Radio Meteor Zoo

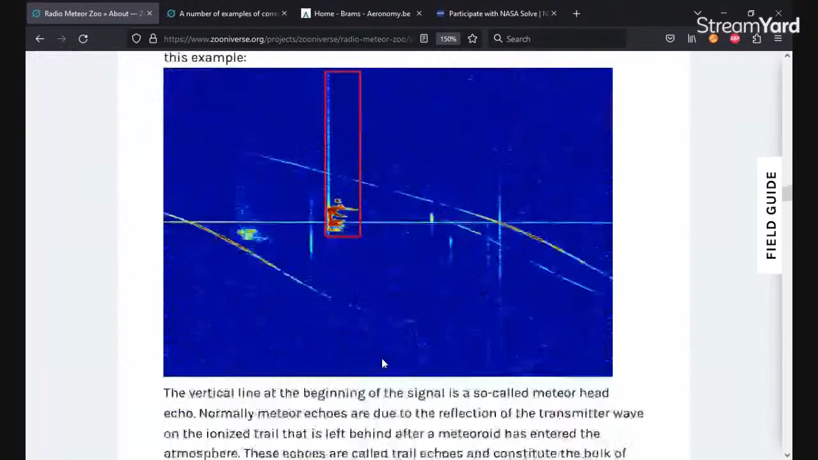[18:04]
And this is an example of an overdense. This is actually a big thing. Could be a small thing that exploded, but, or it could just be, you know, one part of it had multiple frequencies and the rest of it.